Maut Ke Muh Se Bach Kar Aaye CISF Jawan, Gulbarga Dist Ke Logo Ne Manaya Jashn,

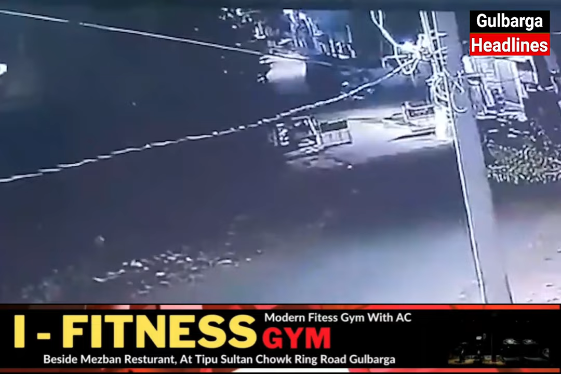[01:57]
22 अप्रैल को हुए आतंकवादी हमले का सीसीटीवी फुटेज भी सामने आया है, जिसमें आप देख सकते हैं किस तरह आतंकवादी लगातार गोलियों और बम से हमला कर रहे थे।